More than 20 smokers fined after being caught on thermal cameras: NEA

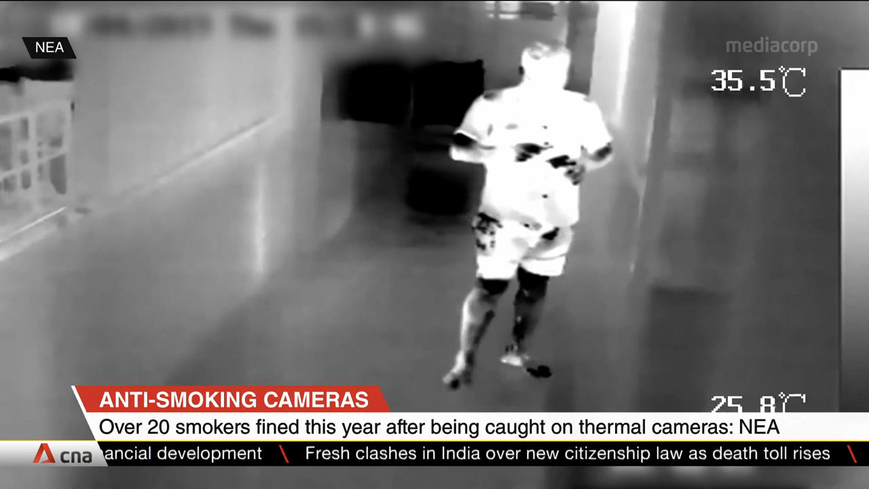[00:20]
When someone smokes in a corridor, for example, it shows up as a red spot. The National Environment Agency can then use the footage to identify the culprit.